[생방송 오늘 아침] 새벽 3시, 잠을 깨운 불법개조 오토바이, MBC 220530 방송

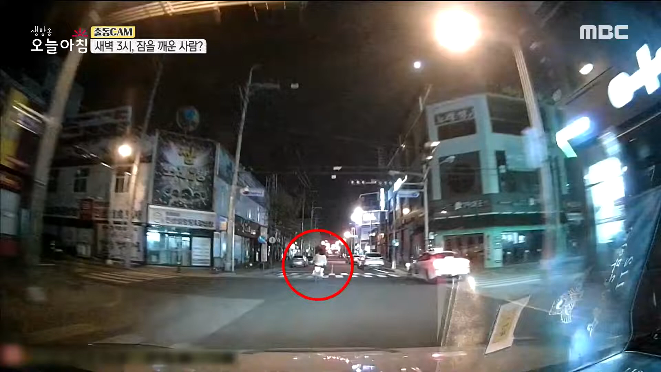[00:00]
달리고, 또 달리고, 새벽 3시 도로 위 광란의 추격전. 이날 청주에서 있었던 일 출동 경찰관에게 들어봅니다.